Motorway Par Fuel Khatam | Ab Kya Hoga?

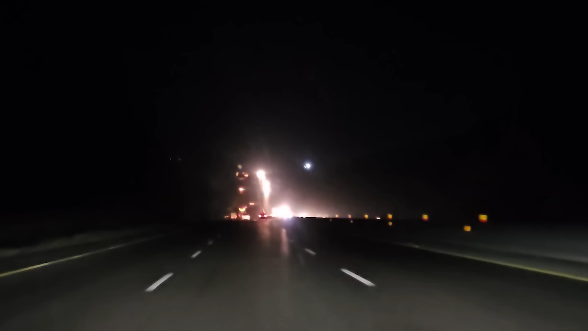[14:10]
और रेखा का पता नहीं, लेकिन ये भी गाड़ी ये कह रही है कि डिस्टेंस मेरे अंदर 0 किलोमीटर है और सुई देखें 0 से भी नीचे चली गई है। तो सारे बताएं कि सुनील साहब कर पाएंगे? जी बिल्कुल हो जाएगा इंशाल्लाह।
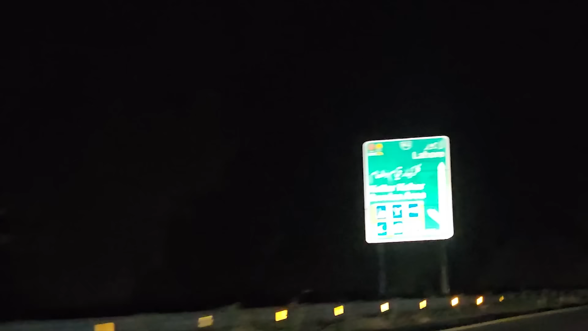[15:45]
कितने किलोमीटर का बूट आ गया है नजर नहीं आ रहा किलोमीटर और हम पहुंच गए अब तो भाई का एकदम कॉन्फिडेंस बढ़ेला है ठीक है जी ये लें